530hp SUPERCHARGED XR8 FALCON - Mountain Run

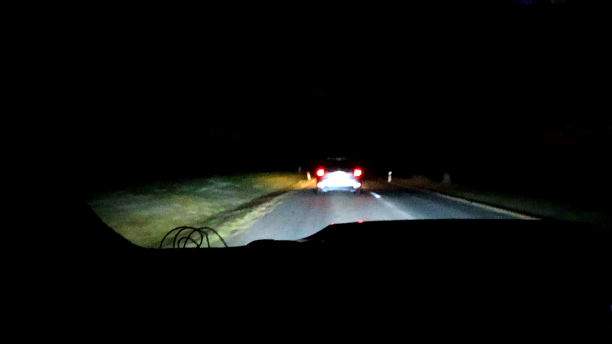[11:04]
65 and a 70 zone, Sarah. Oh, don't bloody hurt yourself, all right? Nah, in all fairness, she's got cars in front of her. She's doing well. She's doing well. Oh, 68. Look out. Will she crack the big 70? I don't think so. She's doing all right. Ooh, FG. Ooh, like Luke, actually. Do a pull.
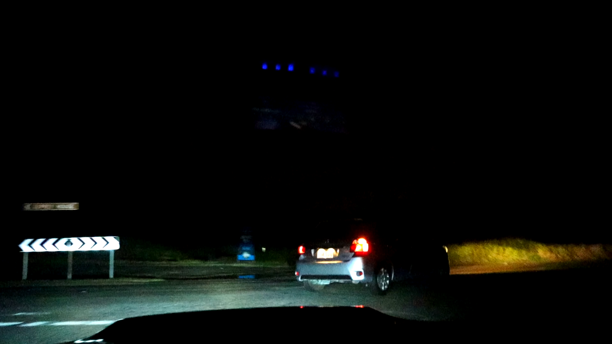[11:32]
Sarah. Oh, you know what's funny? I have another Corolla behind me. Yeah. That was all spin.